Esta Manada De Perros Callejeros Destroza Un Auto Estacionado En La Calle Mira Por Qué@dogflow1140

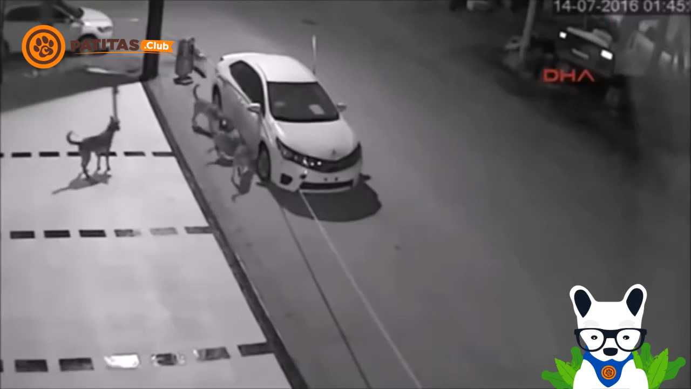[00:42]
Al notar algo extraño dentro del coche, empezaron a rodearlo. De repente comenzaron a ladrar y a dar vueltas de un lado a otro, cuando uno de ellos tomó la iniciativa de morder el paragolpes delantero de este auto color blanco. Los demás continuaron ladrando y mordisqueando las llantas hasta que decidieron unirse a su compañero y lo ayudaron a despegarlo. Pero, ¿cuál es la historia detrás de este suceso? Suscríbete a nuestro canal y no olvides dejar un like en este video para enterarte de todo.